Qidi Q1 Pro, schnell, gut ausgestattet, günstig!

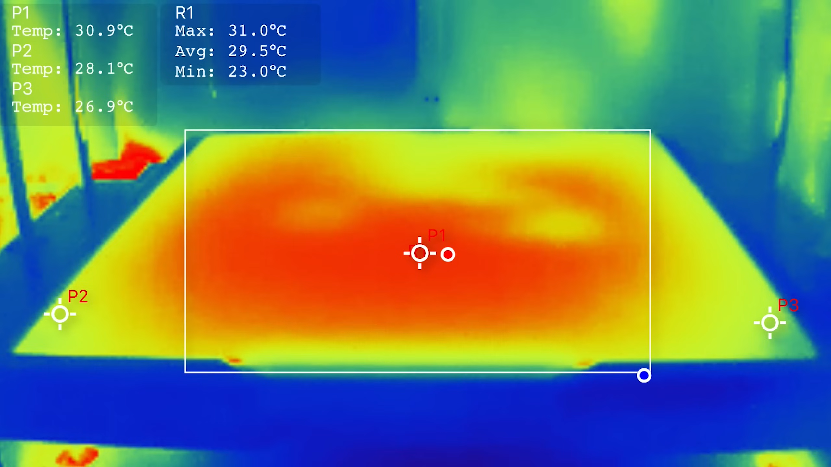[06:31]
On screen: max 31.0°C, min 23.0°C
Beim Heizverhalten habe ich hier einmal die Druckbetttemperatur von 0 auf 80 und den Bauraumheizer von 0 auf 55 Grad untersucht. Das Heizbett ist wiederum dabei sehr gut. Es heizt die Fläche nicht einseitig, sondern eher zentral auf, so wie wir es in der Regel erwarten. Dieses sehe ich als Pluspunkt an, da dies bei meinen anderen Druckern immer ein wenig problematisch ist.
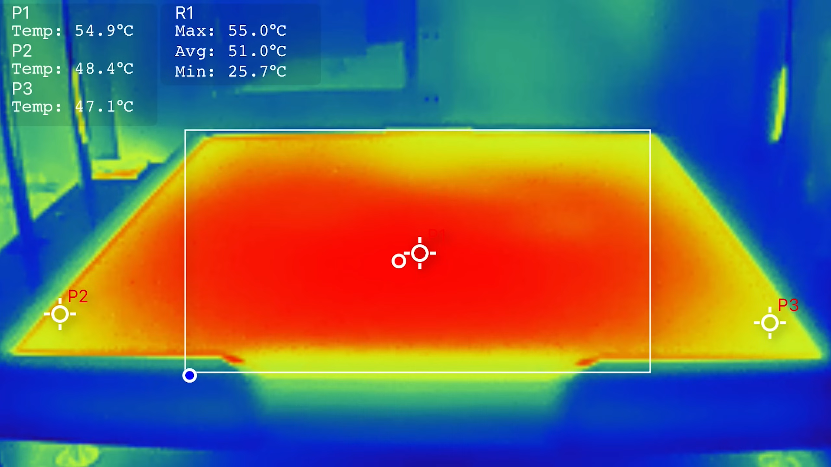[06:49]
On screen: max 55.0°C, min 25.7°C
Generell gilt jedoch vor dem Druck ein sogenanntes Heat Soap zu machen, also das Aufwärmen des Druckers mit allen im Bauraum befindlichen Komponenten. Wenn man das Druckbett etwa 5 Minuten auf der Zieltemperatur hält, ist dieses durch und durch gut durchgewärmt.
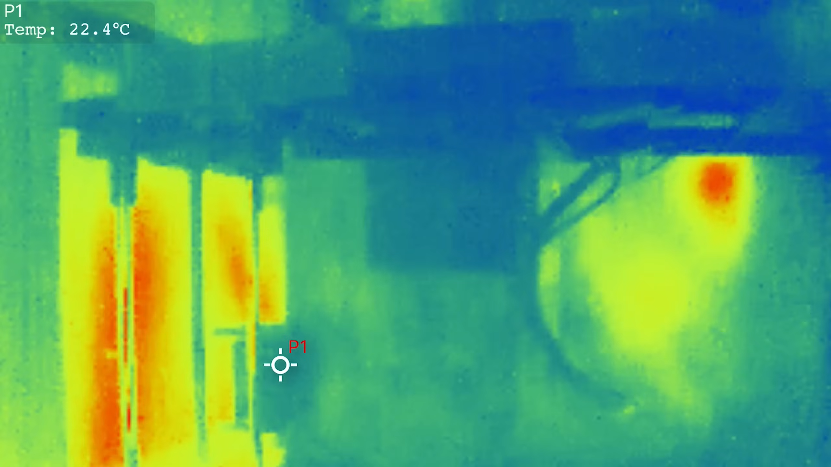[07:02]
Die Abweichung von Soll zu Ist Temperatur liegt bei 3 bis 5 Grad Celsius Unterschied.
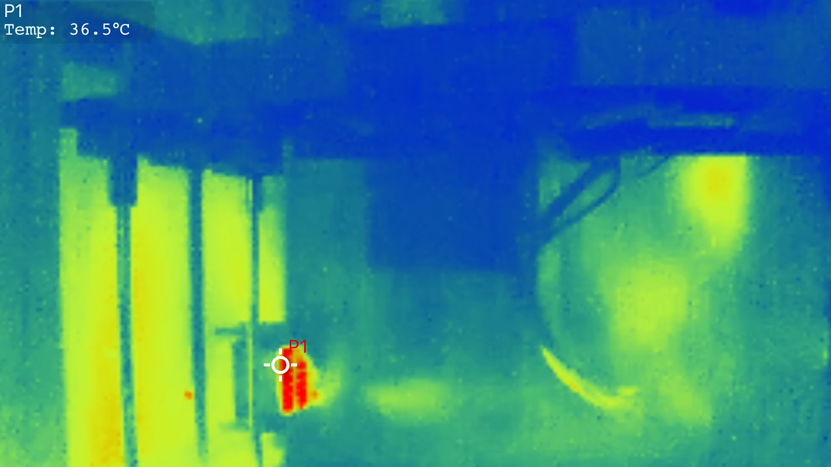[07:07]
On screen: spot 36.5°C
Aber auch hier wieder der Hinweis, die Wärmebildkamera ist nicht geeicht, von daher kann dies auch einfach nur eine Ungenauigkeit des Messgerätes bzw.
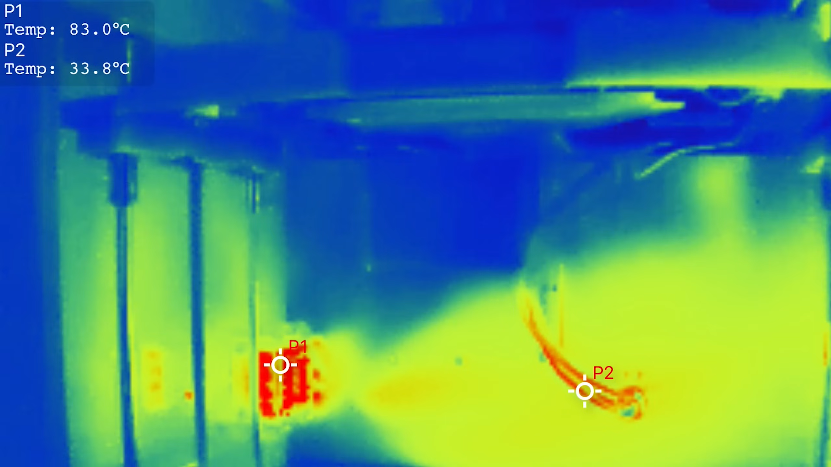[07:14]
auch der Messmethode sein. Und dank der Bauraumheizung, welche übrigens bis zu 60 Grad Celsius im Bauraum erzeugt,